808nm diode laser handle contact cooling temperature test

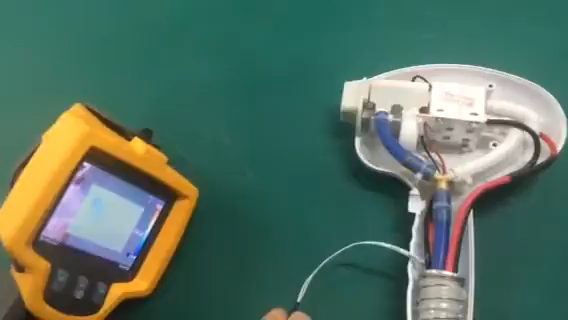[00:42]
I'm going to show you the temperature of it.
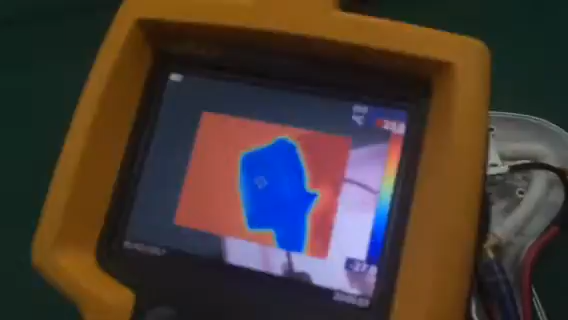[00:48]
You can see it can reach about some €17 temperature.
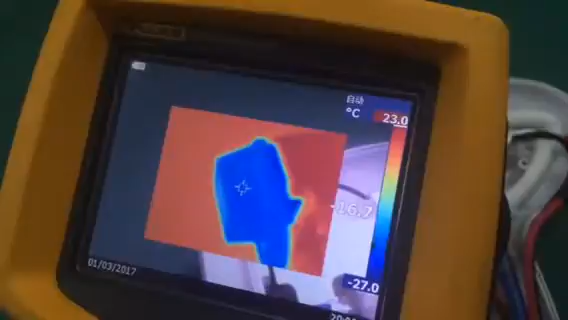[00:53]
On screen: scale top 23.0°C, scale bottom -27.0°C
It is much lower than the 10.
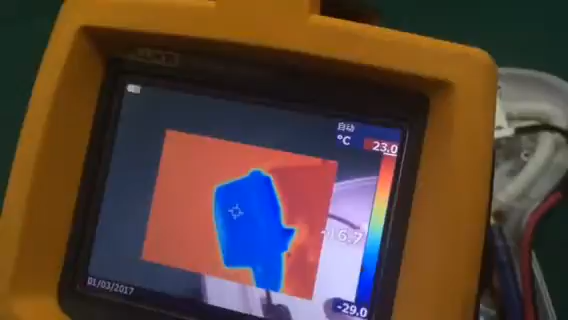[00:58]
On screen: scale top 23.0°C, scale bottom -29.0°C
Means this machine has very excellent cooling system. So hope you will like it.